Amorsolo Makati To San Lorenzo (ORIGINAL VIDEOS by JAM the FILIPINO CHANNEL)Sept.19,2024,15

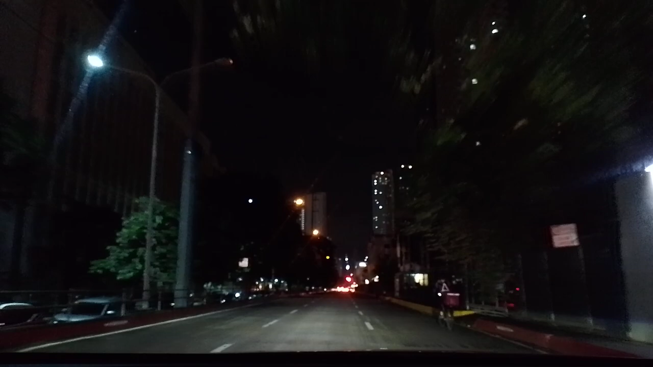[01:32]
Ma'am, pinapaalam ko lang po, naka-record po tayo, no? Concentrator po ako, kaya naka-record po itong ating buong biyahe at ina-upload yun sa aking YouTube channel po, Jam the Filipino Channel po. Thank you, ma'am. Subscribe na po. Continue straight at the first traffic light. Then, at the second traffic light, turn left.
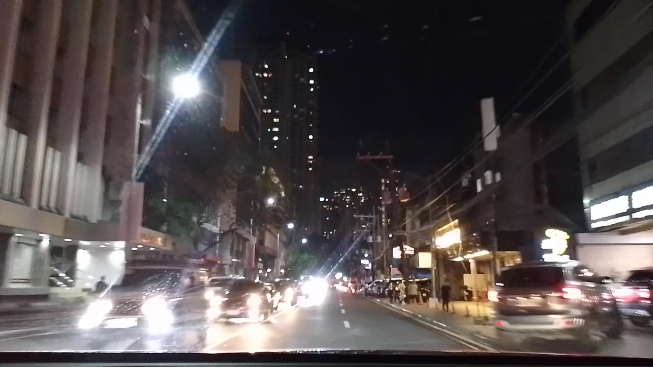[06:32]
continue straight at this traffic light.
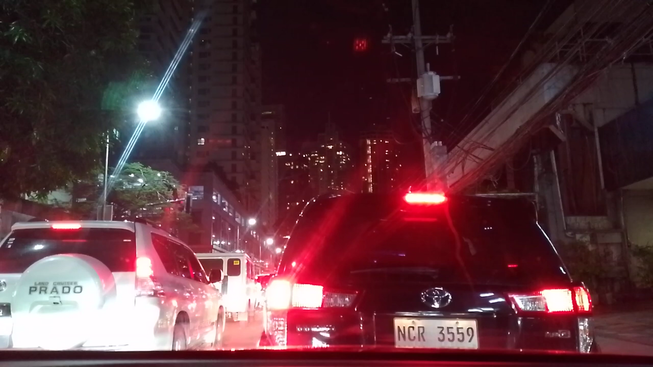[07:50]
Continue straight at this traffic light.